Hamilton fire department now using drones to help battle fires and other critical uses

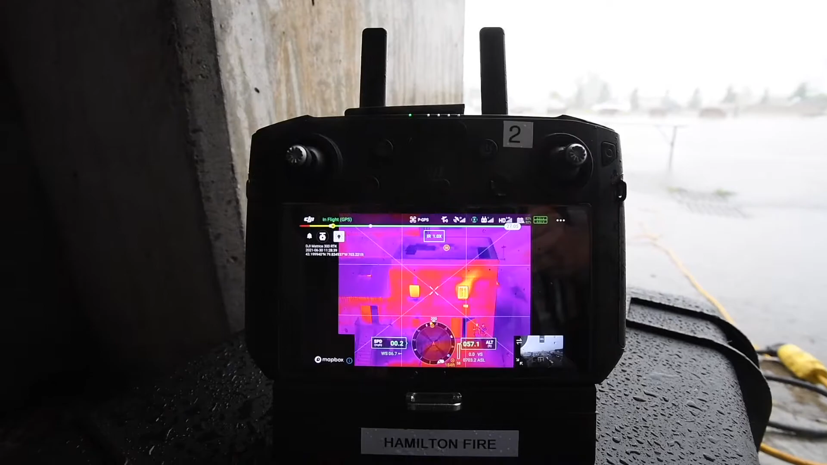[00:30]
It also has a camera system that will allow us to have a significant zoom feature and we see this as being a real step forward for the Helmpton Fire Department.
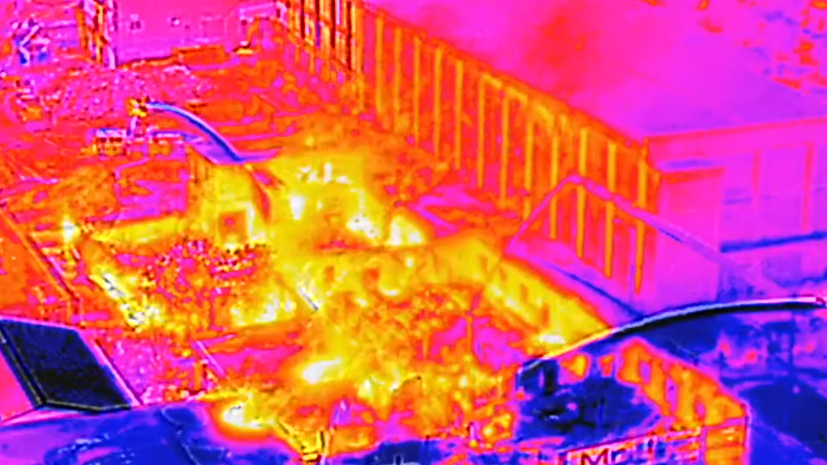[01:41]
well as that can be transferred to the command post so we can see where the fire is traveling.